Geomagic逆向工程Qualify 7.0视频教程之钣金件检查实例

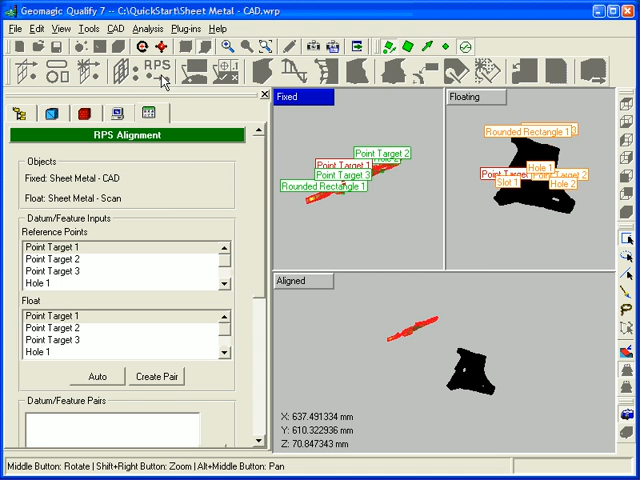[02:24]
Within the command, two windows display the reference and test objects individually, and a third window shows the two objects together after alignment.
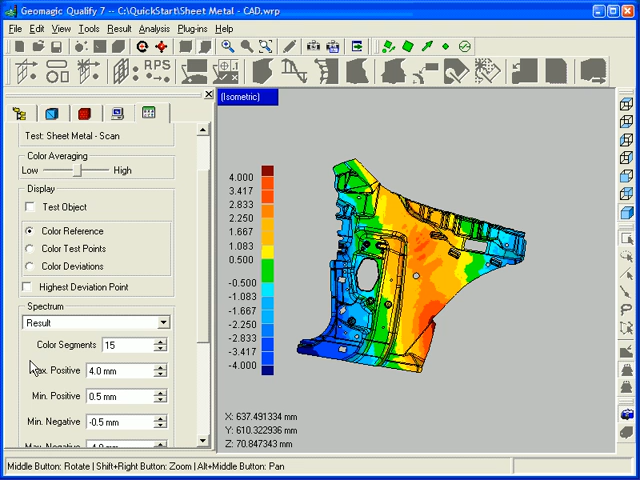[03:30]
The spectrum segments and limits can be edited to display the appropriate tolerance information on the result object.
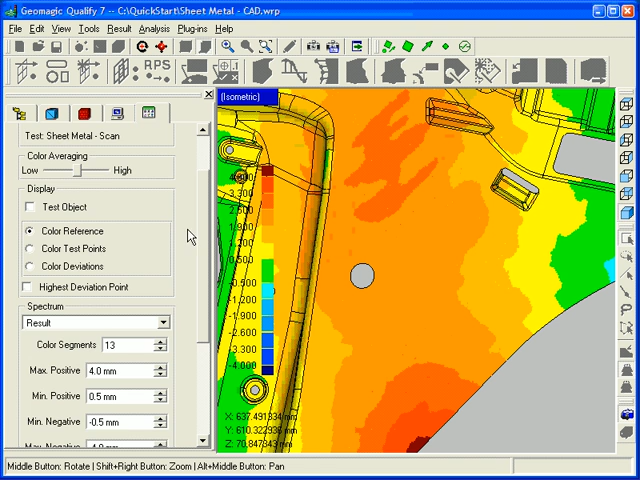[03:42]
The color averaging slider can be adjusted to control the level of detail in the result object.
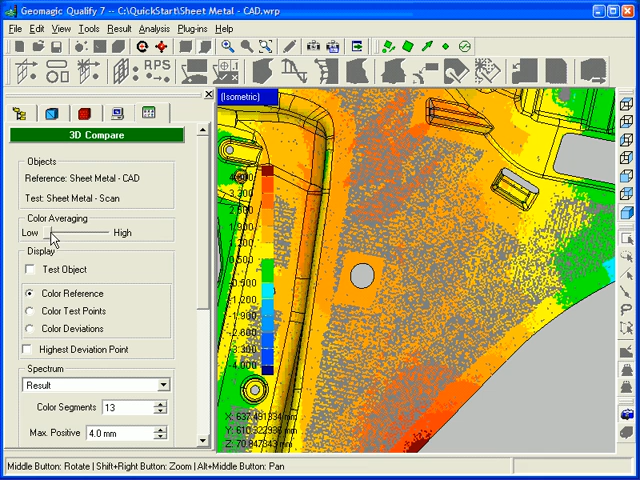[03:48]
Individual point deviations can be displayed, or areas can be averaged to illustrate trends.
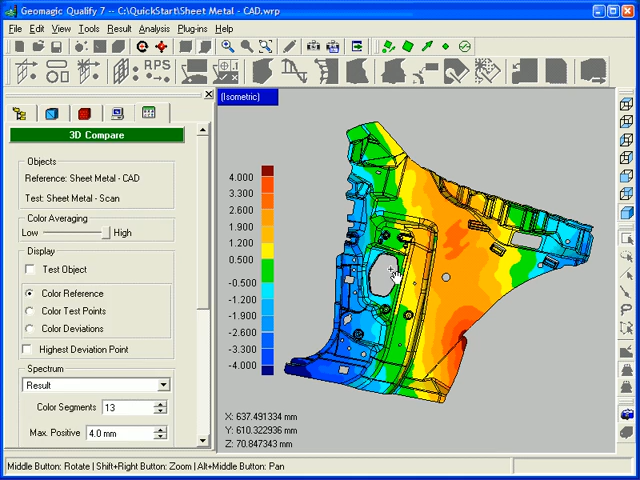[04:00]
After a result object has been created, the boundaries can be compared to check for problems such as spring back or trim error.
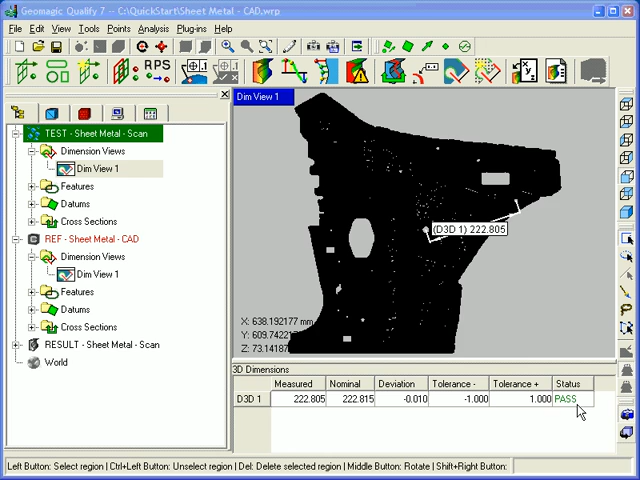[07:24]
Reference and test features are transferred to a result model during the 3D Compare command.
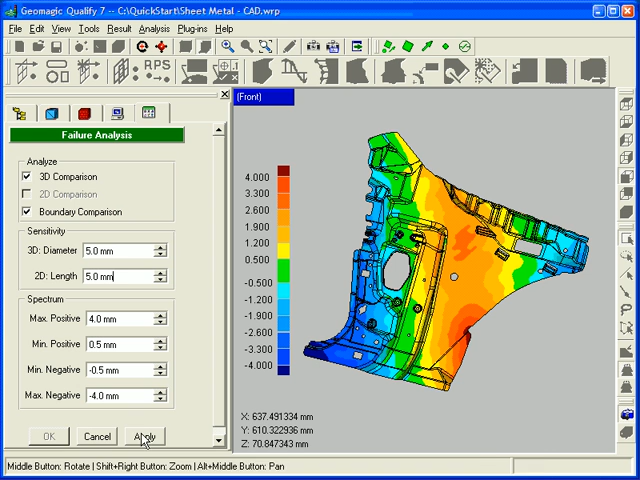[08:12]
With a single click, all of these comparisons can be checked, and failure views will be generated in the model manager and included in reports.